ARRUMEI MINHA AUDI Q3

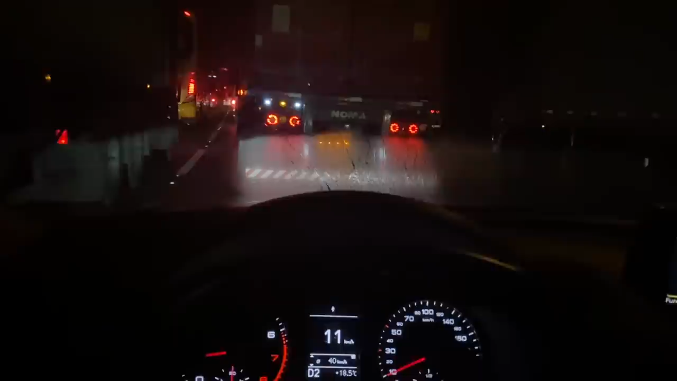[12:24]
neblina, velho. Nossa, vai demorar pra caramba pra descer a serra nessa lentidão aqui, velho.
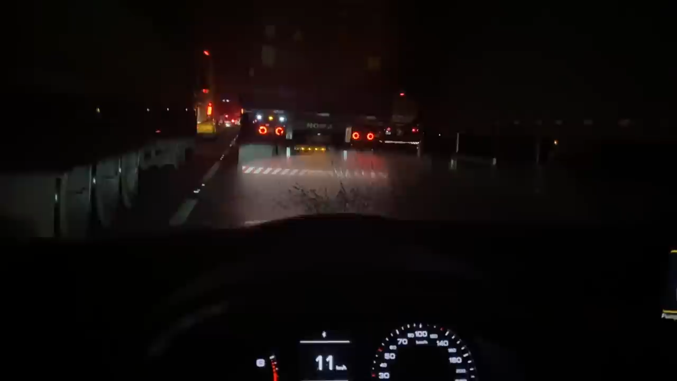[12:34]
Sempre peguei neblina, nunca peguei essa... Essa lentidão, velho. Essa policial puxando o bonde. E não sei se tá muita neblina, não sei. Devia ter ido pela Imigrantes, velho. Essa aqui é Anchieta. Vacilino. Mas acho que tem também operação dessa aqui na Imigrantes também.